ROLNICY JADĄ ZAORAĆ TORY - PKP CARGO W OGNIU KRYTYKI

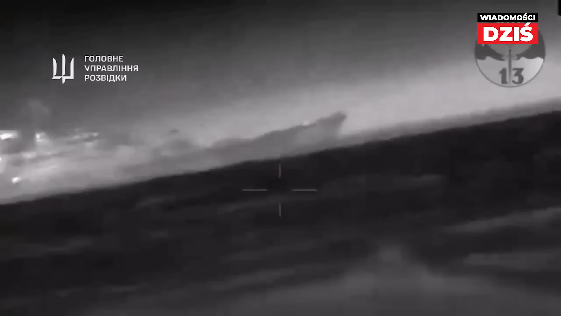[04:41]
że amerykański bezzałogowy statek rozpoznawczy monitoruje bitwę morską u wybrzeży Krymu W sieci pojawiło się nagranie,
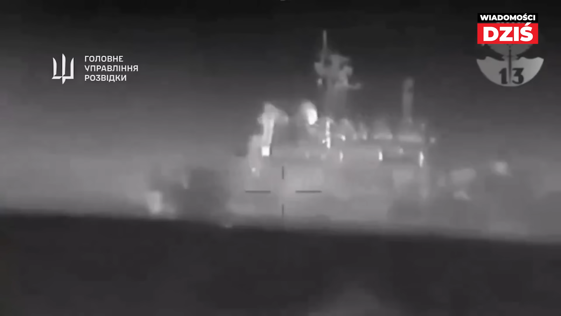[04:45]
na którym widać moment trafienia w okręt na Morzu Czarnym, w pobliżu Ałupki Ukraińska prawda twierdzi,
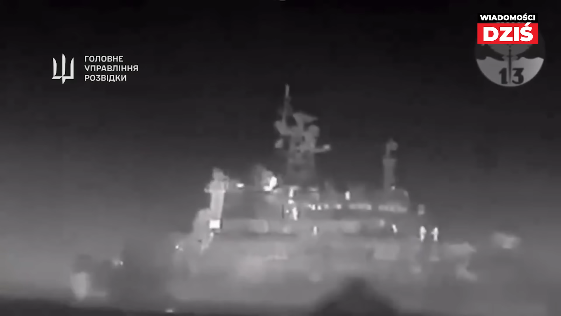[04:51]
że jednostkę zaatakowały drony Ta pochyliła się na bok i zaczęła tonąć
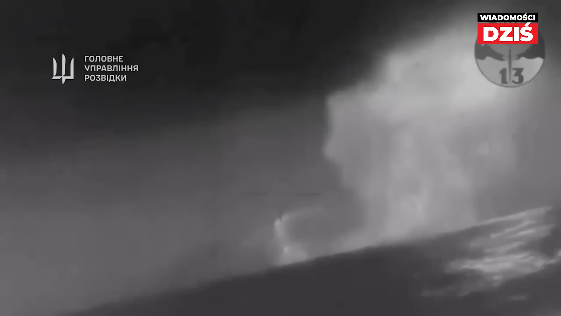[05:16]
Do zdarzenia doszło w środę rano Miejscowi donieśli o eksplozjach i pożarze
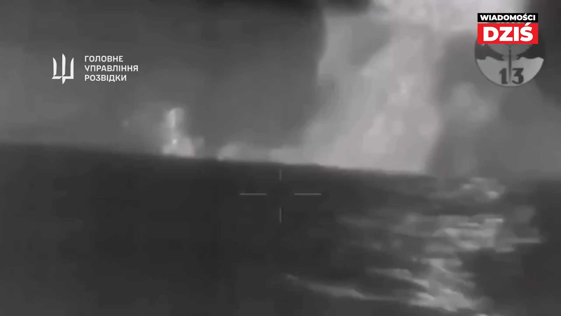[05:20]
Prawdopodobnie na statku znajdowała się amunicja Do akcji poszukiwawczo-ratowniczej wysłano inną jednostkę Łódź podwodną,